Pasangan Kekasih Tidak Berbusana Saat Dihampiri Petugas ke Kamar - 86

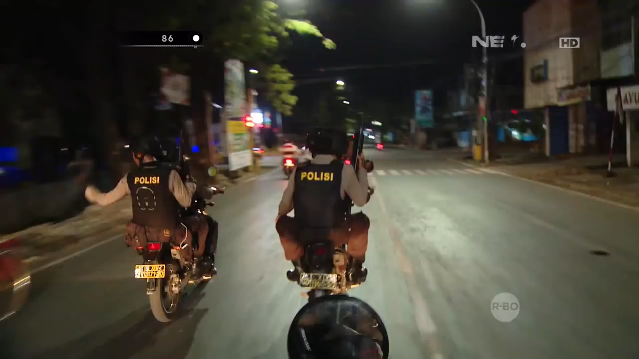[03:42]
Dari Wisma di jalan situ kami melanjutkan ke hotel yang terletak di jalan Sarapo dan menuju juga ke hotel.